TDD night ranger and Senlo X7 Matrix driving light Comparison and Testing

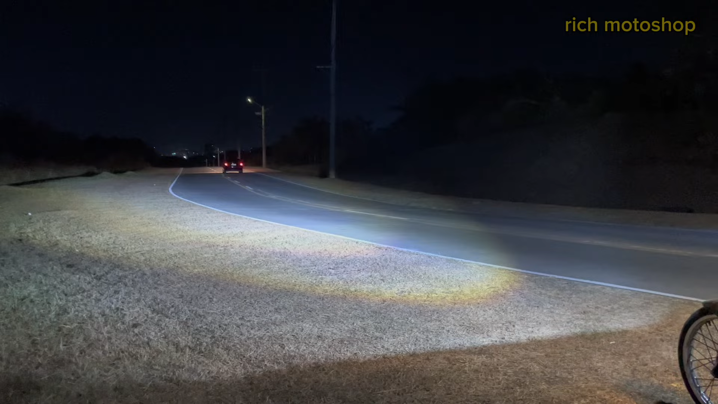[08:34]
Ito naman yung comparison ng dalawang ilaw pagsabay na binuksan sa kalye o sa labas. Tigisang unit lang yung ginamit ko dito para mas makita natin yung pagkakaiba ng dalawang ilaw. Dito kitang kita nyo yung liwanag at lakas nila sa kalye. mas malakas yung liwanag ng X7 pero mas malapad naman ang sakop na ilaw ng TDD. Ito yung road test ng TDD Night Ranger.
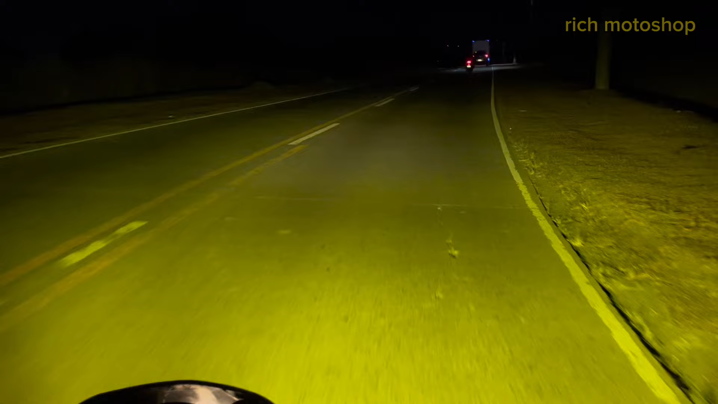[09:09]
Ito yung kanyang yellow. At ito naman yung kanyang white light. Malapad ang ilaw na to. Malawak at malapad.
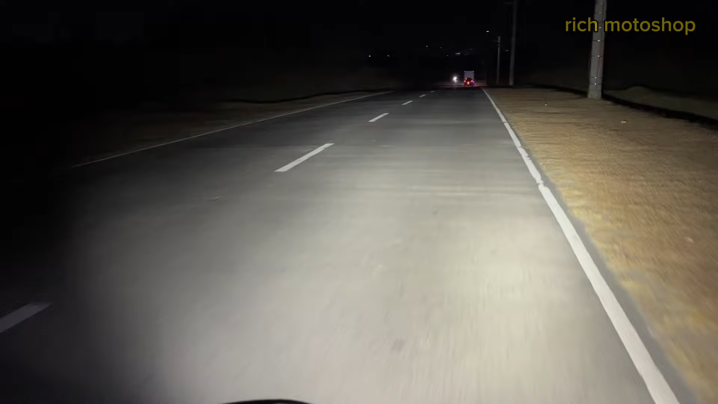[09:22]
At ito naman yung kanyang laser beam or yung laser light. Ang pinaka best pictures talaga ng ilaw na to is napakalapad at napakalawak ng sakop ng ilaw. Ang downside naman is malapit lang yung inaabot ng ilaw na to. Hindi siya pang malayuan. Pero ganun paman malapad talaga ang liwanag na makukuha mo. sa mga modes ng ilaw na to.
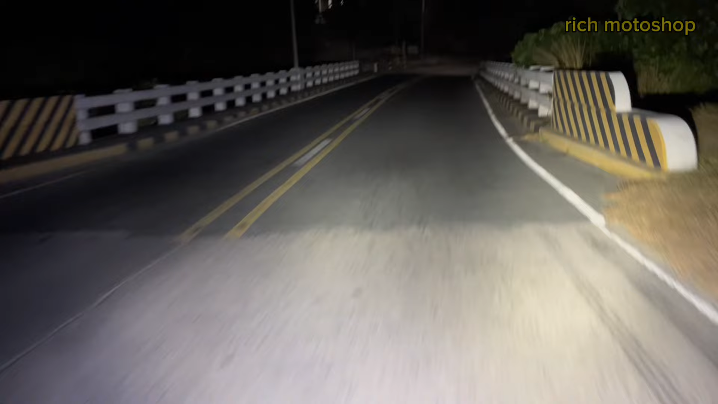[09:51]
Satisfying na rin kasi dahil kitang-kita yung buong paligid. Magdagdag ka na lang siguro ng pang-long range na ilaw. Siguro sulit na sulit na ang biyahe mo lalo na sa mga madidilim at malalayong lugar. Ito naman ang road test review ng X7 matrix. Ganito kalapad yung ilaw nito.
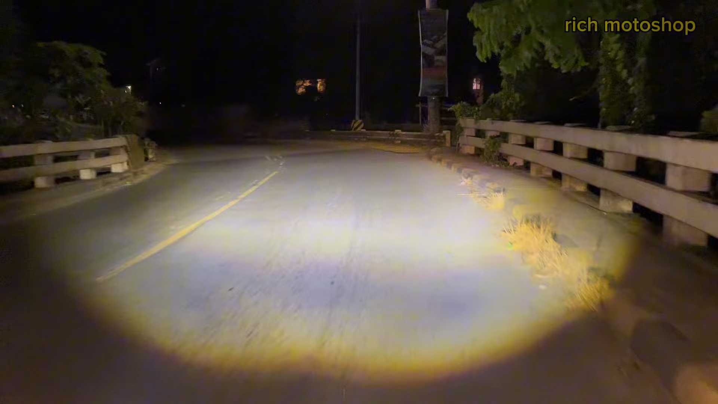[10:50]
Ito naman ang itsura ng white light pag tumatakbo na. Napakalapad at napakalakas ng ilaw na to. Lalo na sa may bandang gitna. Medyo may kabigatan nga lang talaga yung ilaw na to. Dahil bawat isa ay merong bigat na 520 grams or kalahating kilo mahigit.
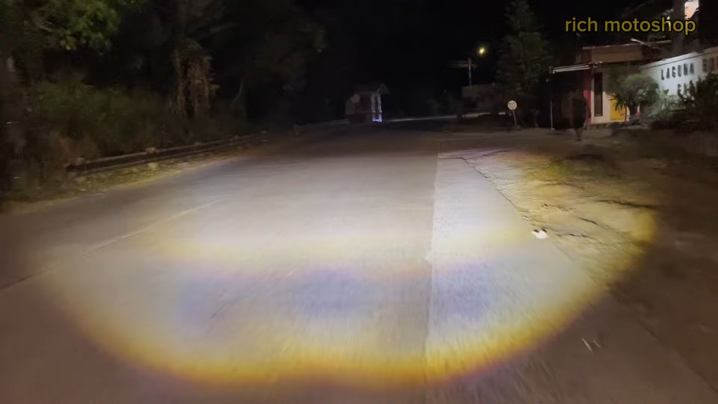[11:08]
Kaya pagpasensyahan nyo na yung video dahil masyado itong maalog. Hindi po kinaya nung bracket ko yung bigat ng ilaw na ito. Pero kahit ganun paman, makikita nyo naman or makikita nyo pa rin kung gano kalapad at gano kalakas yung ilaw na binubuga ng X7 Matrix.